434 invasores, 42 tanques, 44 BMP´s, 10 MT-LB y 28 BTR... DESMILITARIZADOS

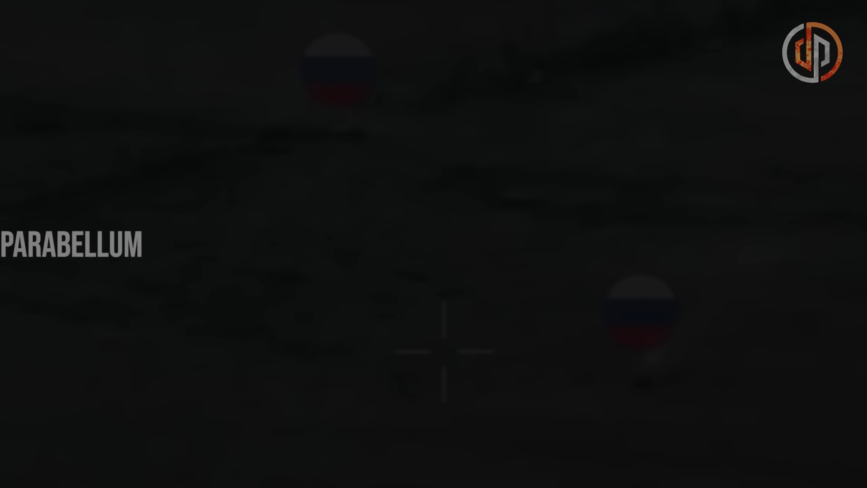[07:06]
Ahora tenemos un video donde dos tractores blindados rusos, MTLB, reciben la tradicional hospitalidad ucraniana, esta vez en la forma de misiles Chávely.
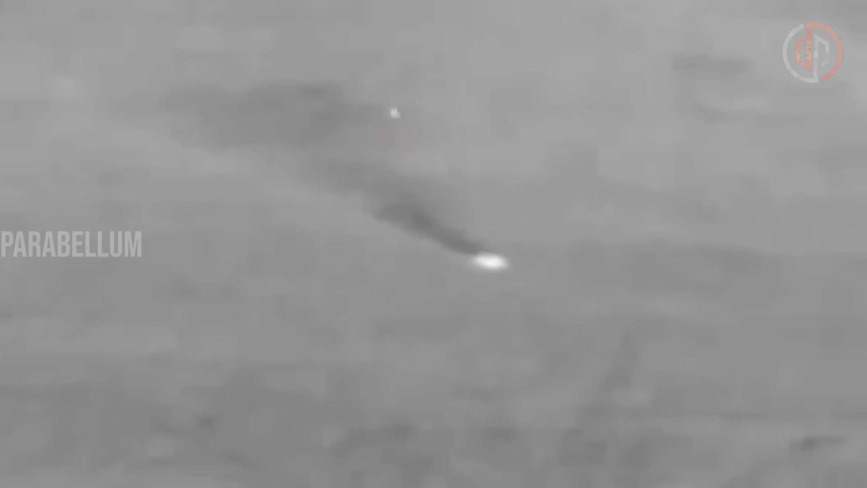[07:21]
Y aquí vemos un impacto de un misil Javelin que también podemos ver en infrarrojo. El segundo pisa el acelerador hasta el fondo, no faltaba más, pero también recibe su tratamiento de paloterapia en toda la cabeza.